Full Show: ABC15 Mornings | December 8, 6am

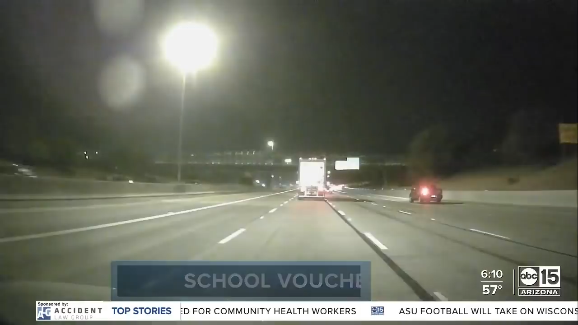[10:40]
Plus, the ABC 15 live drive is on the move this morning in Chandler, heading southbound on the 101. Looks pretty good. The opposite direction might have more traffic for you, though. I'll show you the other spots that are starting to get clogged with those desert drive times.